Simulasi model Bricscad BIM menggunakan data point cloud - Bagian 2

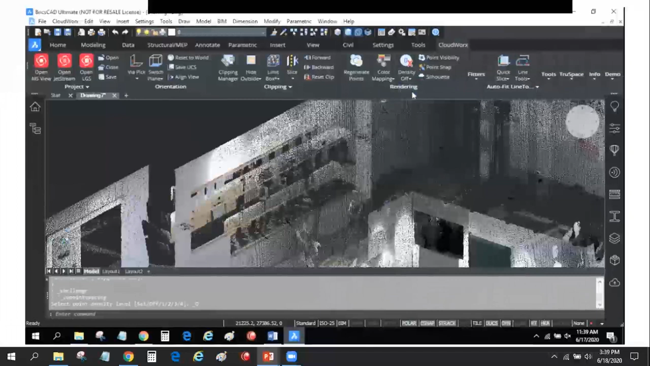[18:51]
bisa saya atur kalau density off seperti ini, kalau high density ini yang paling rapat ya.
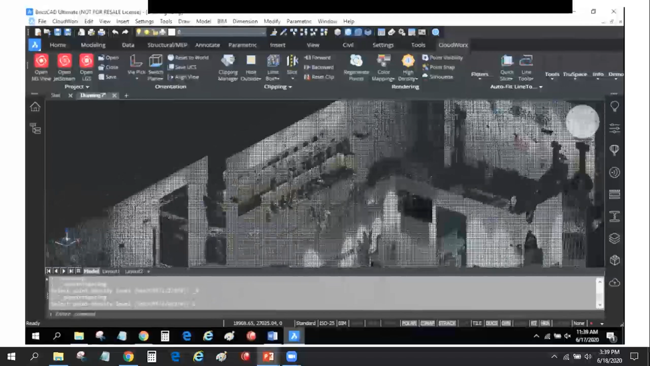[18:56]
Kadang makin rapat juga malah mengganggu saat tracing ya.
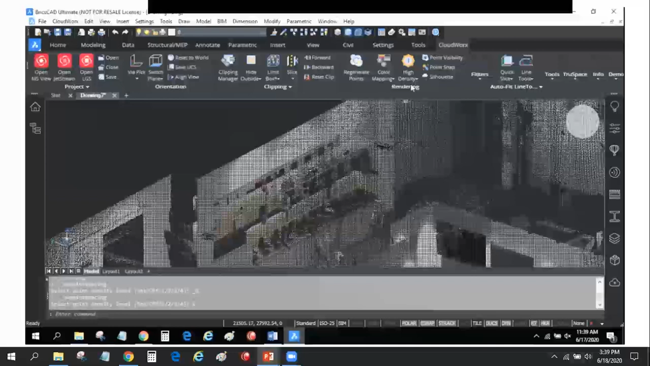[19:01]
Nah, ini yang medium.
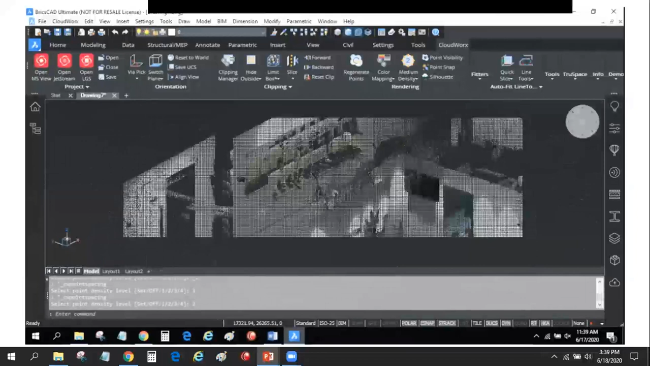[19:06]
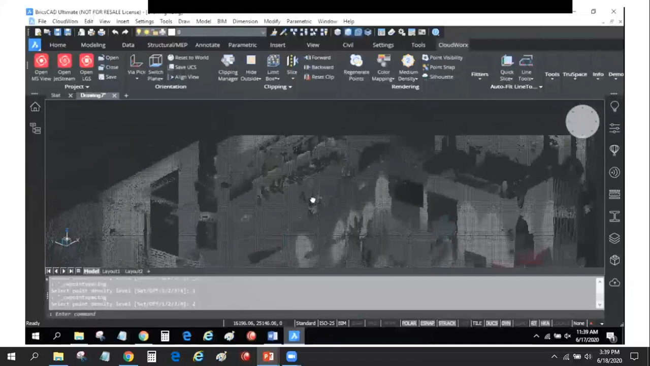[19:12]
Yang low, dan ini paling low. Ya.
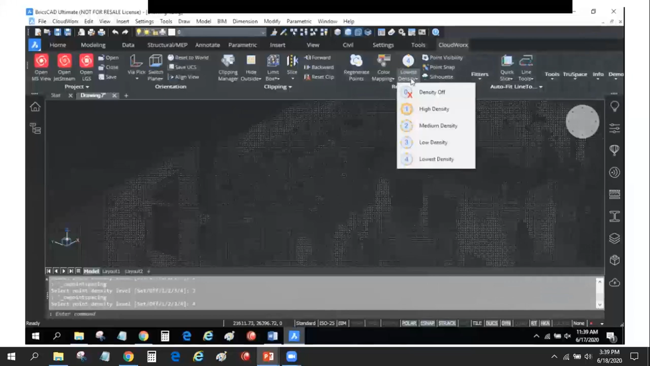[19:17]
Kalau saya sendiri kalau tracing malah lebih suka yang low.
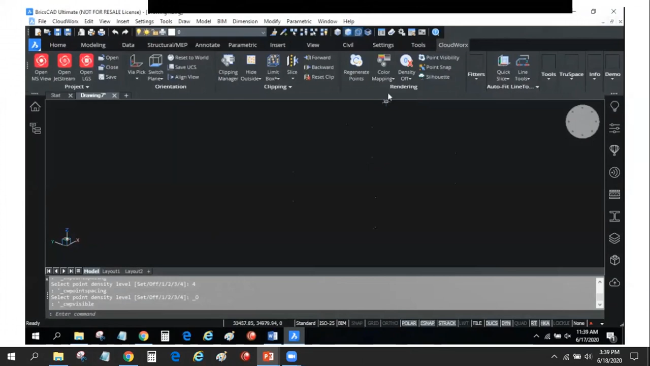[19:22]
Tapi kadang butuh yang high density. Nah, itu point visibility kalau kita mau menyembunyikan.
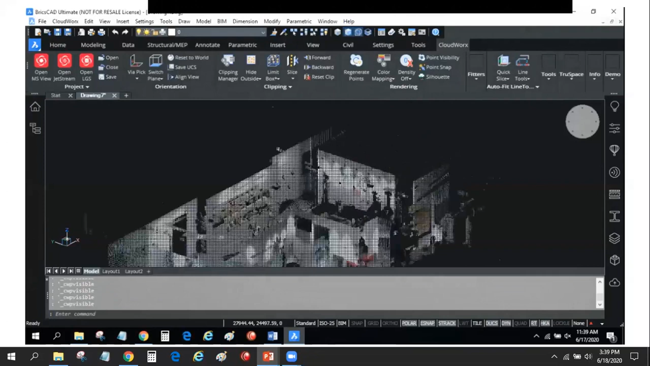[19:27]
Jadi kalau kita selesai bikin model, mau disembunyikan pakai visibility.
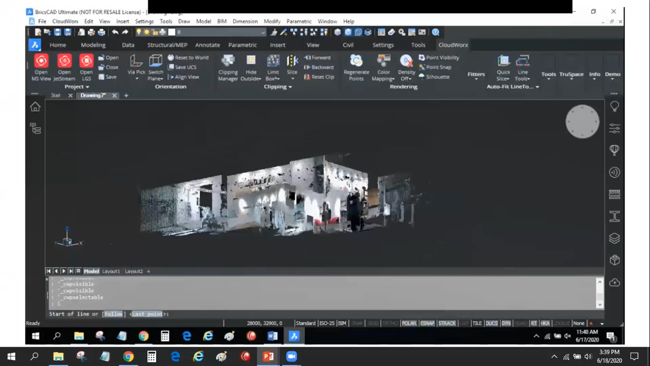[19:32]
Juga ada point snap kalau Anda mau snapping ke, mau bikin line lalu di snap ke point cloud-nya, ke koordinat point cloud-nya, itu bisa menggunakan one snap.
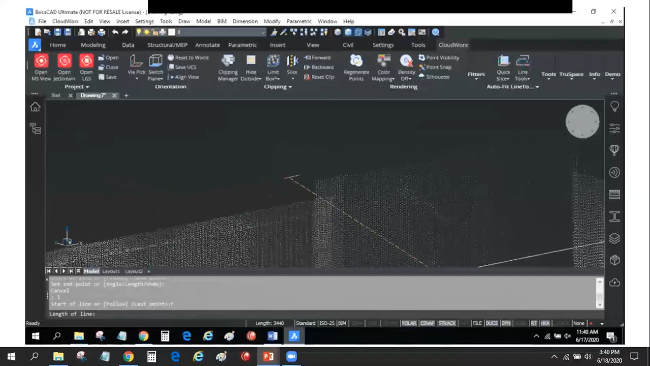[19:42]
Ya. Yeah. ini beberapa contoh.
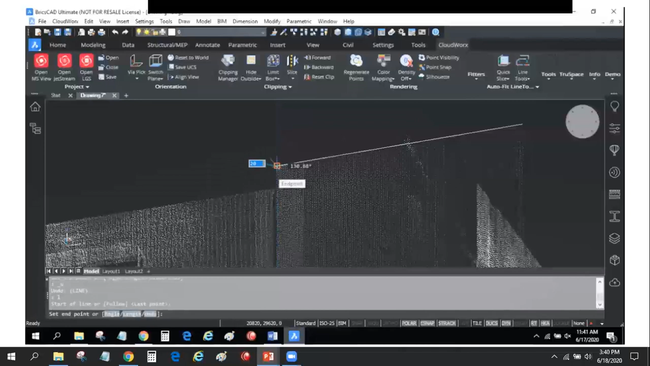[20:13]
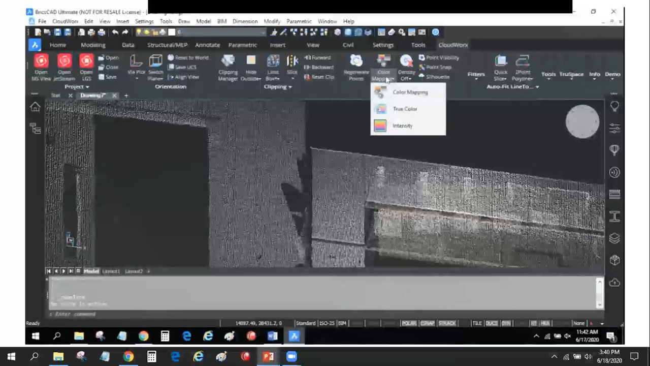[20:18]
Nah, ada juga untuk color-nya, Anda bisa memilih option-option color.
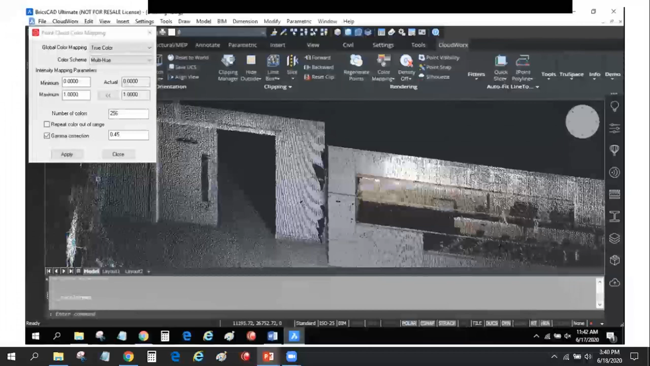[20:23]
Mau true color seperti warna aslinya.
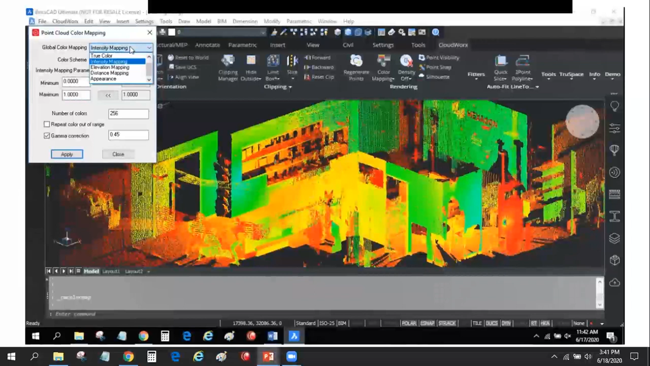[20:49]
Pengaturan opsi warnanya ya, pengguna. Apakah elevasi berdasar elevasi ya,
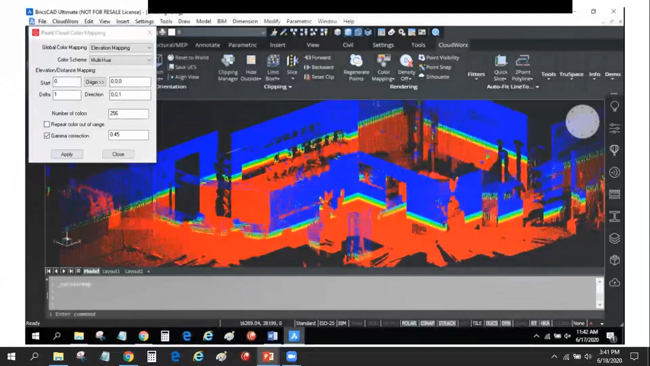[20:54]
berdasar ketinggian ya, range-nya juga bisa Anda atur sini.
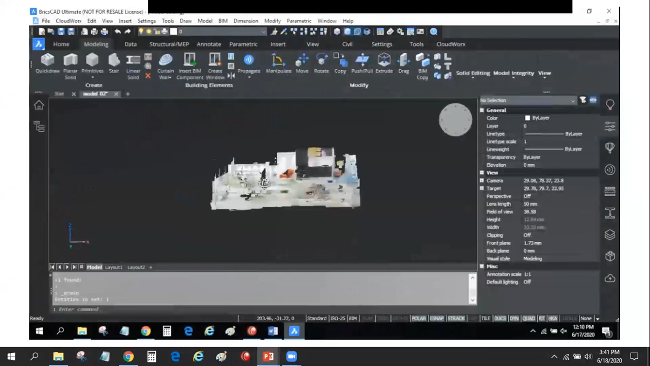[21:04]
Baik, nah saya langsung aja contoh, saya persingkat dulu waktunya. Di sini saya contoh mau tracing, jadi selesai mengambil atau mengolah poin cloud-nya, saya trace untuk menjadi model.
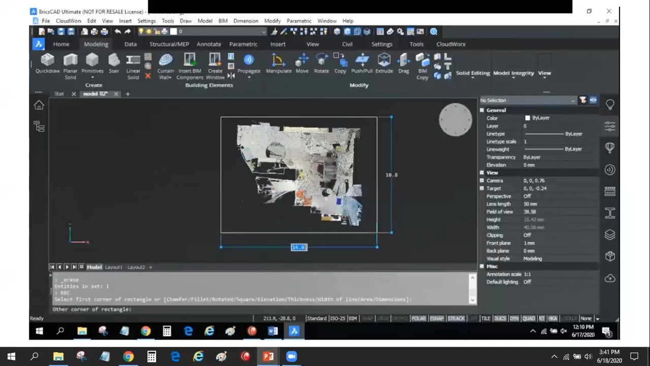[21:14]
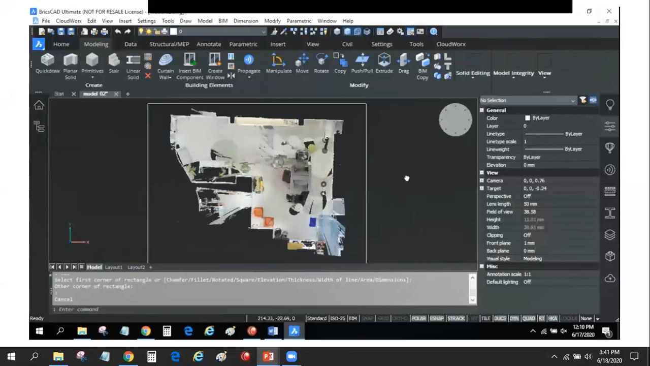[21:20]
Saya buat bantuan rectangle untuk leveling level. Siap, betulkan ketinggiannya dulu.
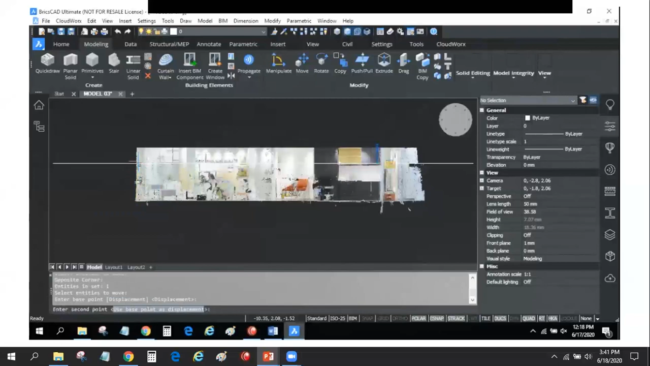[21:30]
Ya.
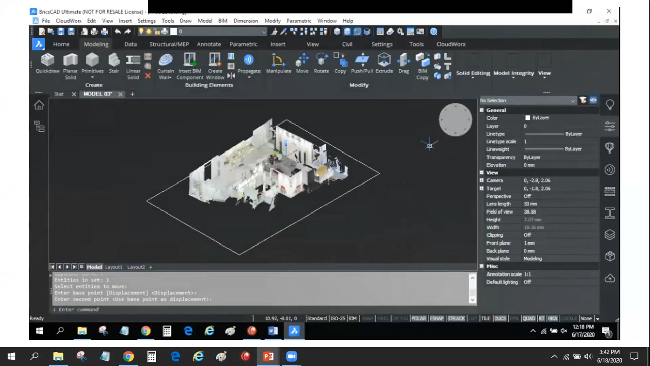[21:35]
Lalu saya buat crop supaya saya lebih mudah gambarnya.